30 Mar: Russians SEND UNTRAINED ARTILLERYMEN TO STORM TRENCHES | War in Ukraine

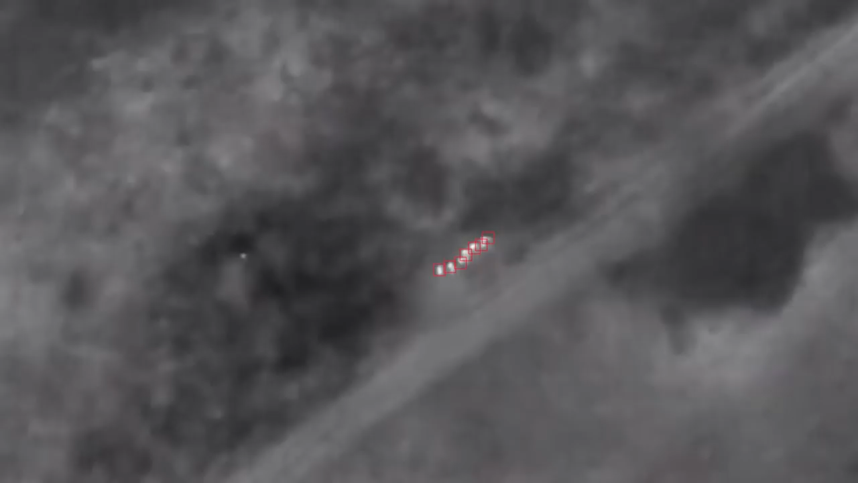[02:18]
The video features another instance of tight cooperation between artillery and drone operators and
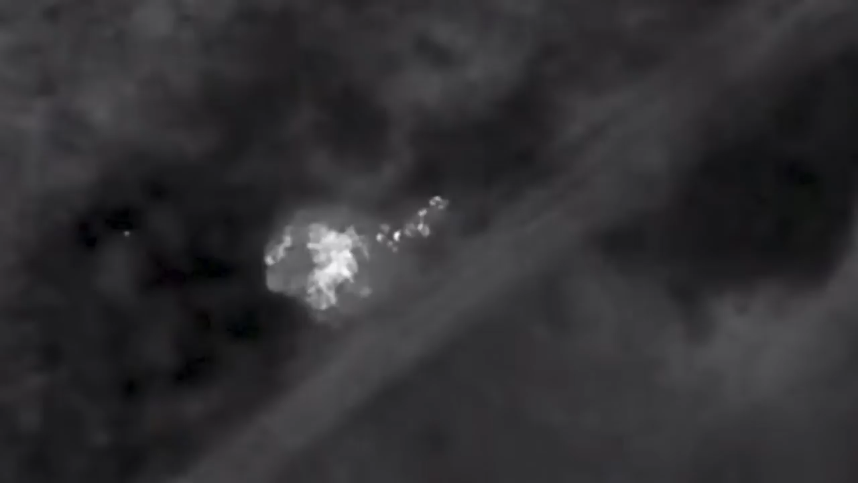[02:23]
shows how the spotted assault squad gets destroyed by artillery fire.